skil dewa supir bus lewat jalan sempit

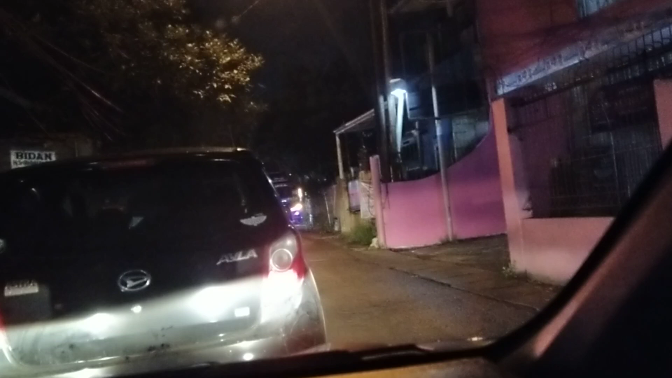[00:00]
di jalan sempit ada bus lewat nih guys jalannya kecil jadinya matet nih guys detik-detik bus lewat guys
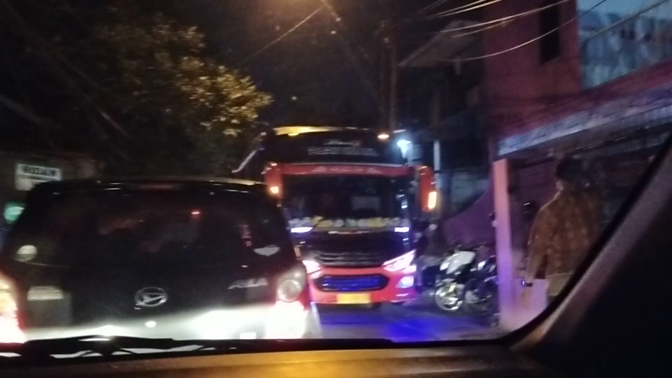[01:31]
detik-detik bus lewat di jalan sempit supirnya skill dewa nih guys